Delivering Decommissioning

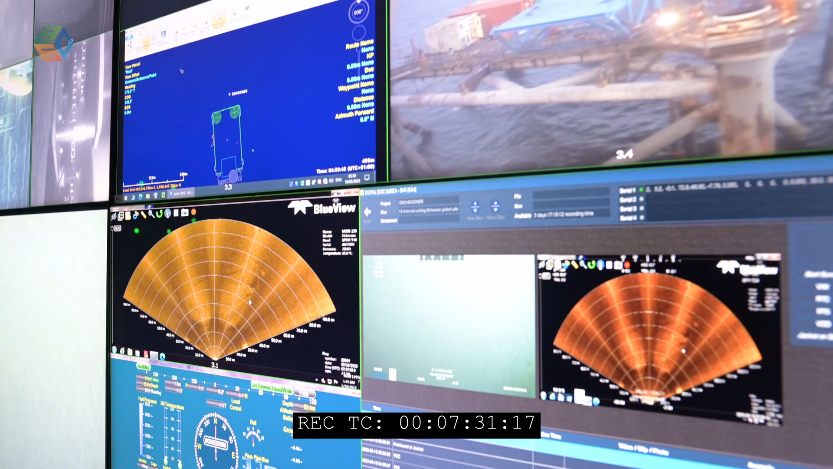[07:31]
Once the dredging tool is inside it starts to pull up all the debris